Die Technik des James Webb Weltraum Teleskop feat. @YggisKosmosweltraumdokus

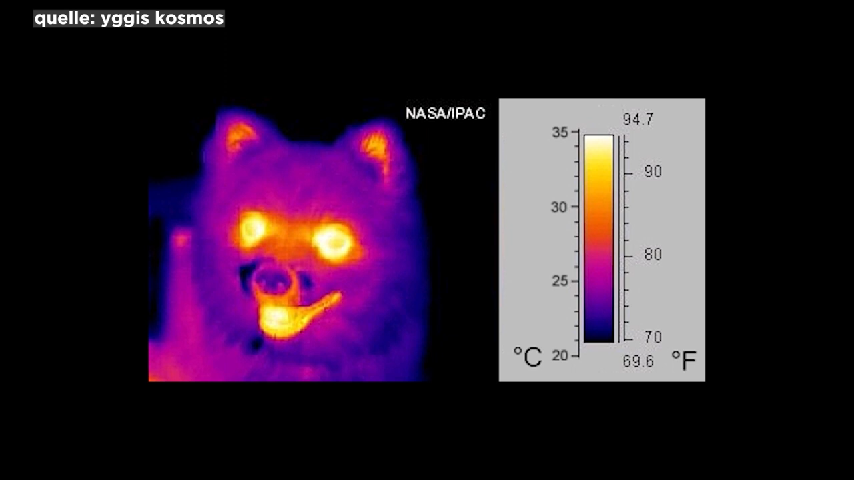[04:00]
On screen: scale top 94.7°F, scale bottom 69.6°F
Hier können Wärmequellen wie Heizungen, Lebewesen oder andere Temperaturen sehr gut wahrgenommen werden, denn sie strahlen im Infrarotbereich sehr stark.
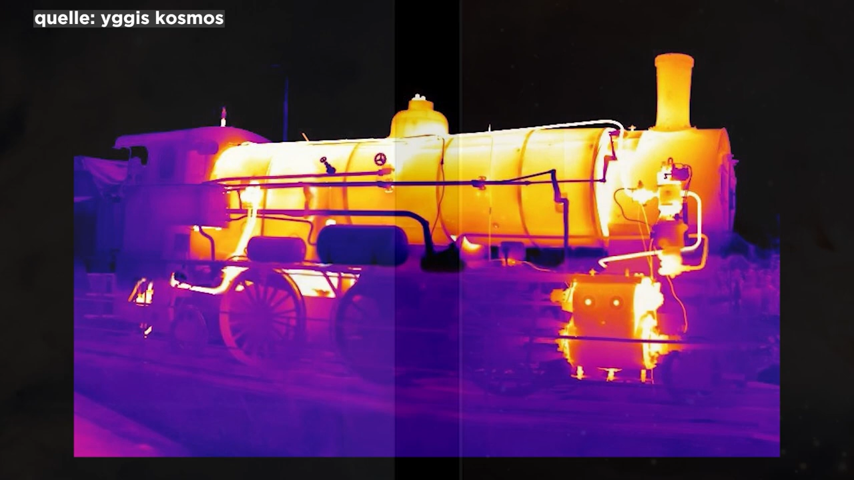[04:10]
Eine Anwendung für Infrarottechnologie besteht jedoch selbstverständlich auch in der Astronomie,